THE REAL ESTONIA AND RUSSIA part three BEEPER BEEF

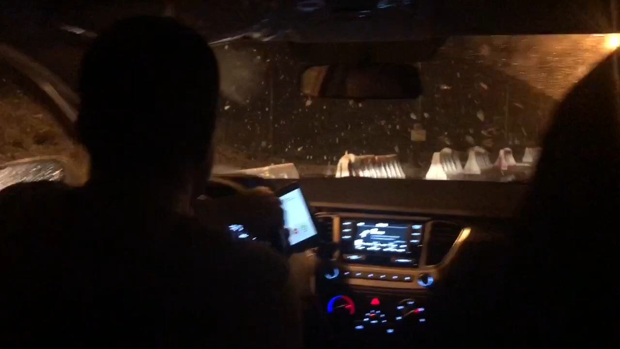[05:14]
And it is absolutely banging it down with snow. It's settling at the sides of the road. It's horrendous, to be fair. Now, you can't even see Andy. I can't even show you Andy. He's sat next to me anyway. He's not dead. Not yet. No, not yet. But we might be in about half an hour. Yeah. It's not too bad on this main road, but it is settling at the edges. And the longer we go, the worse it seems to get as well.